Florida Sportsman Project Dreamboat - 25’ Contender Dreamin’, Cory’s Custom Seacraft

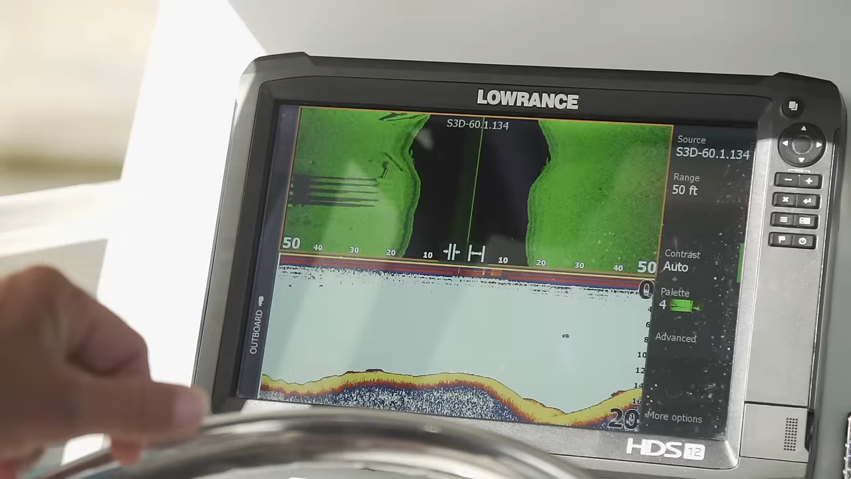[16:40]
head unit on the dash it's a 12-inch Lowrance we